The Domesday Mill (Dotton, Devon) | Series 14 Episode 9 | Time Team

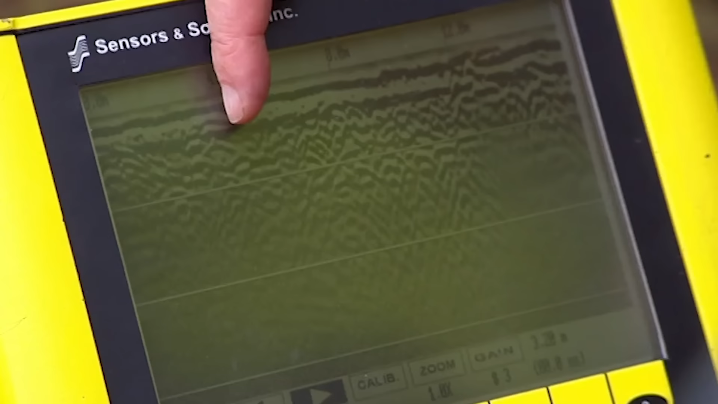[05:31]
That's where we reckon the wheel pit is. Then you see all these reflections going down. Those are actually within the mill building. And this is still inside the building, but suggesting we've got internal divisions.